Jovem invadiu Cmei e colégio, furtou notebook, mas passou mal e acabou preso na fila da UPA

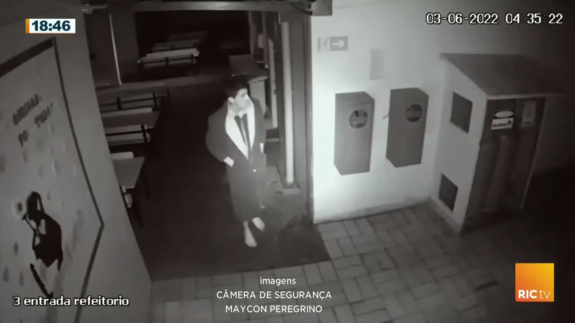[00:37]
O rapaz de roupão e pantufa que caminha tranquilamente na imagem estava prestes a cometer um crime. A cena foi flagrada por câmeras de segurança durante a madrugada.
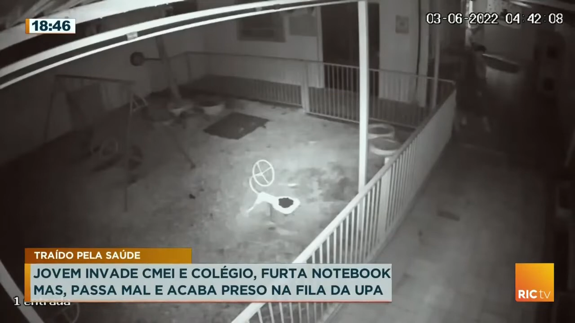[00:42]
No semeio do bairro Neva, ele passa pelos corredores.
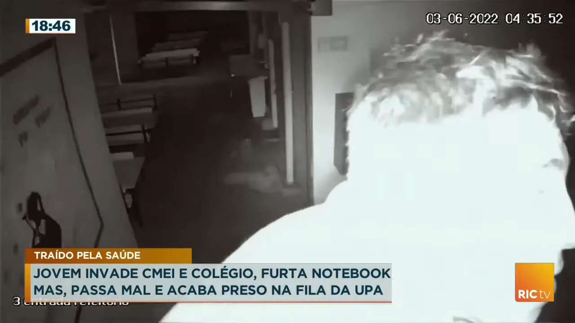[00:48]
Tenta se esconder virando uma das câmeras para a parede. Essa ele quebra com um tijolo.